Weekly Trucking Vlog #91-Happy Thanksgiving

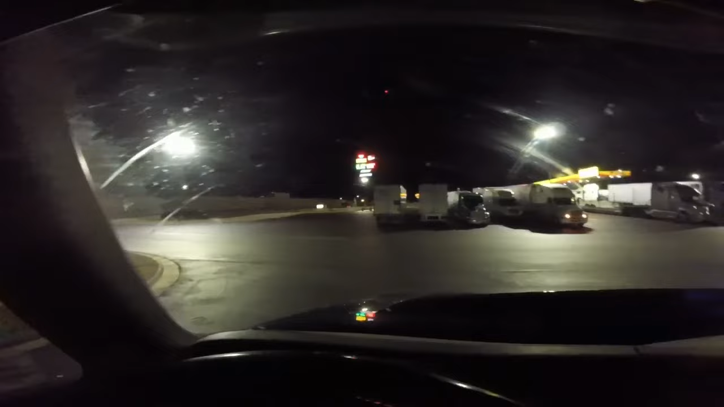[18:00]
Monday night. No. Tuesday night. Here at this New Love's. They haven't been open too long. It's Domino, Texas. Or Queen City, Texas. It's just south of Texarkana. On Highway 59. I didn't even know this place was here.